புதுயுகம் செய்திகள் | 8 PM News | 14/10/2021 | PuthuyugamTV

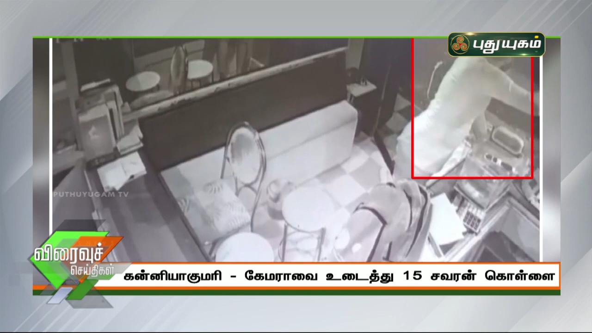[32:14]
கொள்ளையர்கள் அரை ட்ரவுசர் அணிந்து முகக்கவசத்தால் முகத்தை மறைத்து திருட்டில் ஈடுபட்டுள்ளனர் என்பது தெரியவந்துள்ளது.